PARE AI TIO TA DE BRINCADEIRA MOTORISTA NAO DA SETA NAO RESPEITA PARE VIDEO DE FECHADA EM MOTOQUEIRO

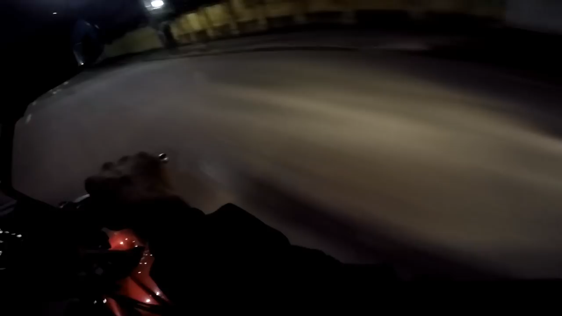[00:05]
Essas tintas pretas, ó. É complicado isso, mano.
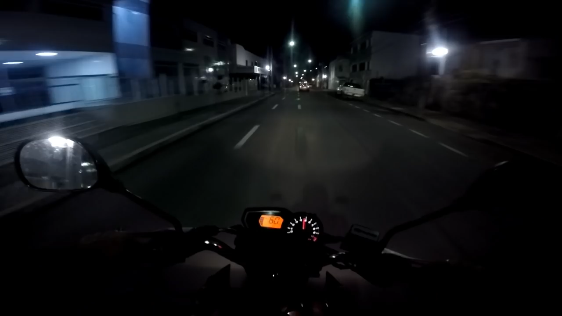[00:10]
Isso aqui quando chove, fica liso igual um sabão. Ó. Olha aí, ó.
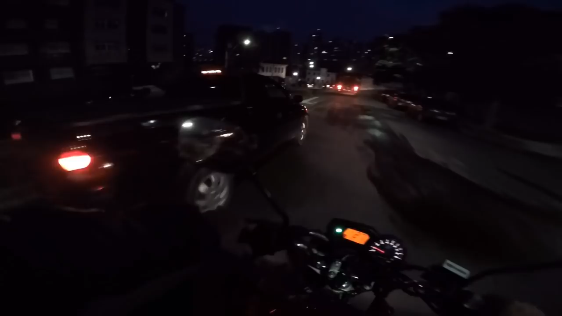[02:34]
Se fosse uma carreta. Se fosse uma carreta. Esse cara de novo, velho. Esse cara uma vez me fechou no corredor. Agora ele já tá aí de novo. Pelo amor de Deus, tio. E olha que anda de moto, hein? Olha, que é isso? Você tá parando no meio da rua aí, ué? Ô!
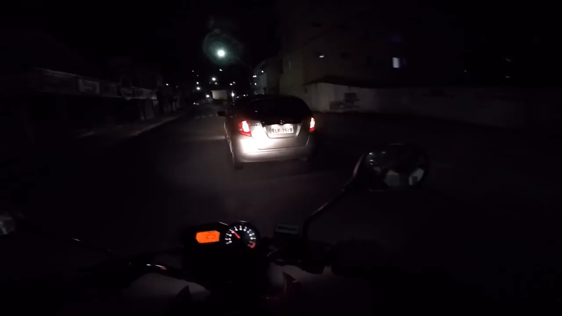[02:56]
Oh, tá parando no meio da rua por quê? Ah, tá de brincadeira, tio.
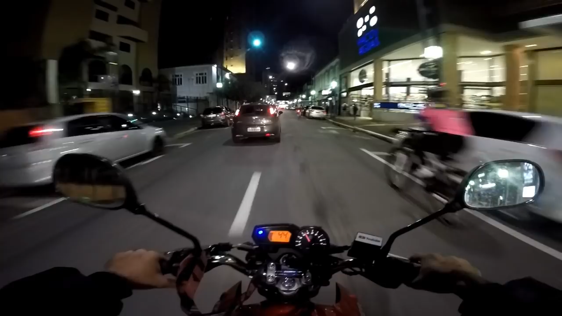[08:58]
Come faixa não, tio, anda na tua faixa aí.
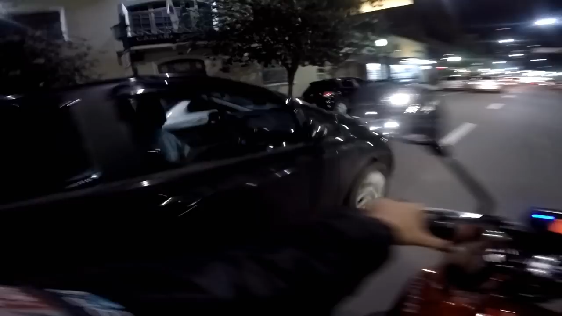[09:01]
De brincadeira, tio, anda na tua faixa. Ô, cara, rapaz, olha o cara do IX35. Valeu, meu irmão, obrigado. Mas não deu.
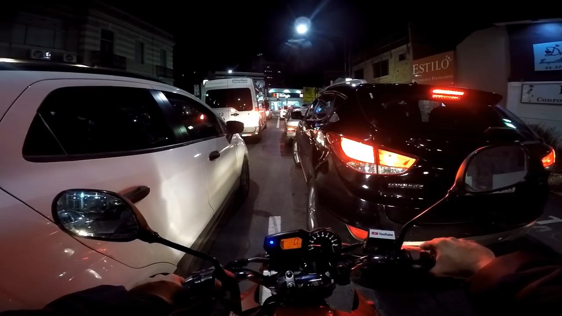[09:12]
Aqui é apertadinho mesmo. Obrigado mesmo, de coração. Meu irmãozinho do Hyundai IX35. Gente boa, consciente. Enquanto uns comem faixa, outros. Obrigado, tio.
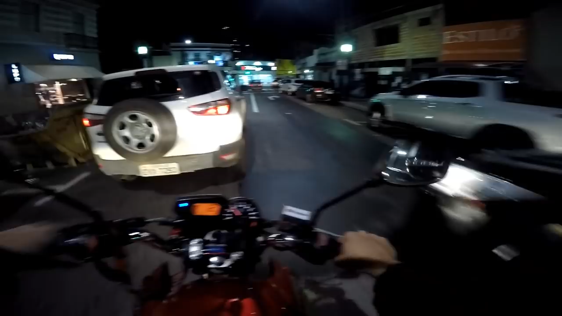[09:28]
Só que aí ele ficou dormindo no WhatsApp. Deu lugar pra nós, depois dormiu no WhatsApp, tiozão. Acorda aí, meu irmão. tiozão. É nóis.
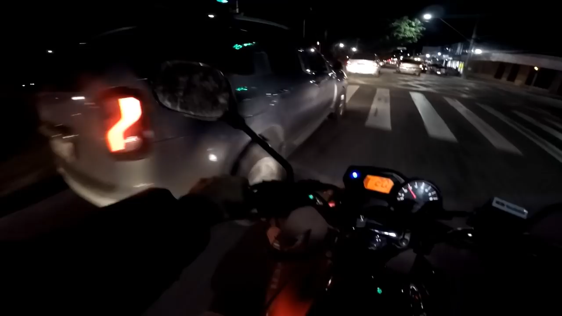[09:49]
Ferrátil. Vai mudando de faixa sem dar seta, depois quer buzinar. Vamos acordar, pessoal. Vamos sair do WhatsApp.
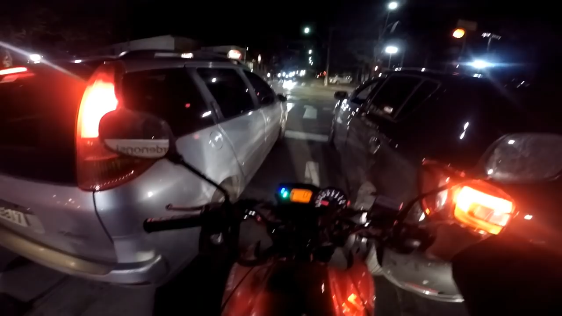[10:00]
Vamos acordar. Sai do WhatsApp. Farol abriu, tá dormindo aí, tiozão. Tá de brincadeira,
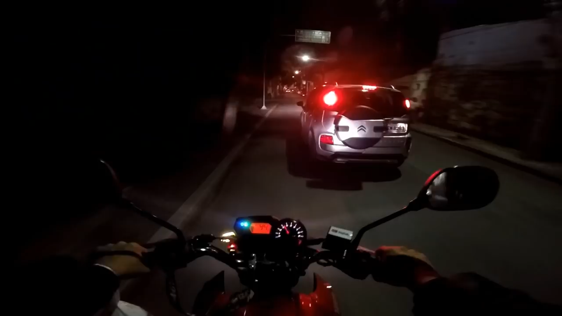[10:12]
mano. Dá seta em cima da hora, né, tio? Em cima da hora que você dá a seta, né?
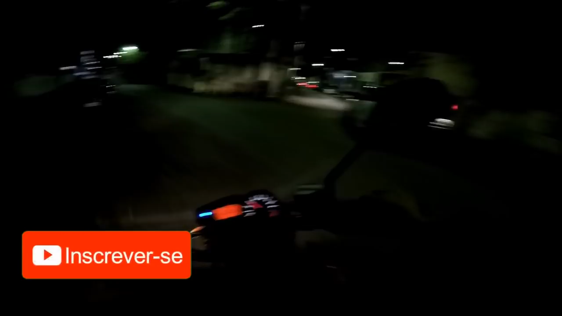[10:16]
Tá de brincadeira, tio. Liga a seta em cima da hora, meu irmão.